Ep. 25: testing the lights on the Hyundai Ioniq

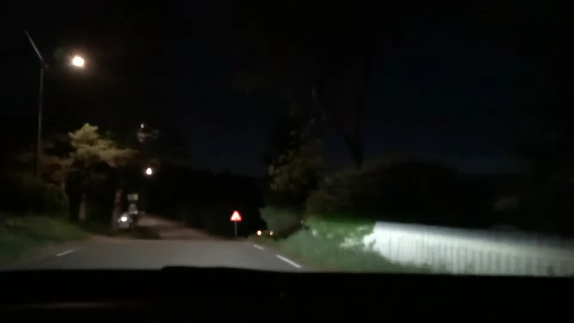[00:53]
there's some steep hills by the way followed by another car maybe I'm being kidnapped oh well ah good see this is just turning on the high beam it wasn't all that impressive
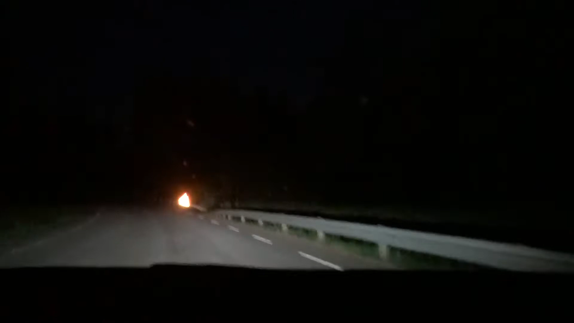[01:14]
sorry bullcats so really just low beam high beam low car said that I'm impressed by this car said that I'm a car behind me now though so maybe I'll just let that pass somewhere so I don't get these lights disturbing